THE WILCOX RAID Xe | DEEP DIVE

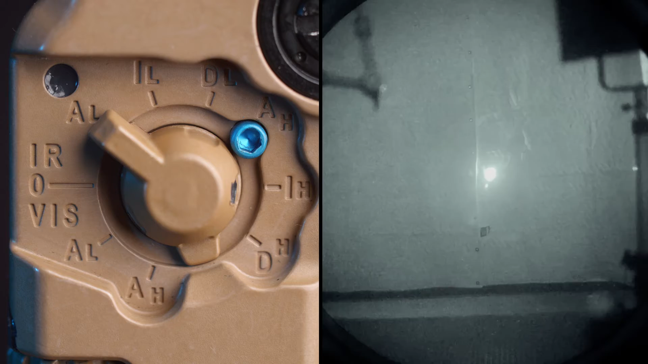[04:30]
It's equipped with a near-infrared aiming laser, a near-infrared illuminator, a visible aiming laser, and then a room flood. The room flood is a lower power light that doesn't cast any bloom in your night vision goggles when you're in CQB.
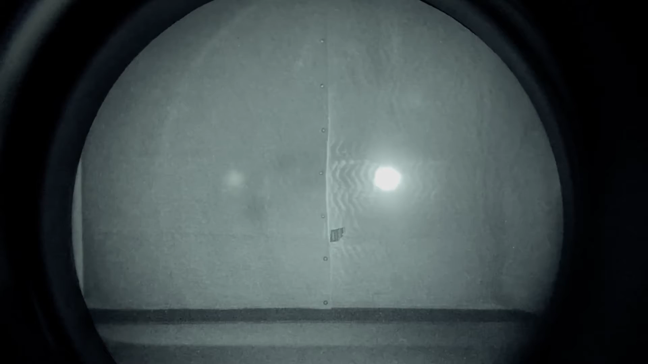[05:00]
The near-infrared aiming laser is going to be 30 milliwatts and then that near-infrared illuminator is going to be 50 milliwatts. The RAID XE features Vixel technology. That's a vertical cavity surface emitting laser.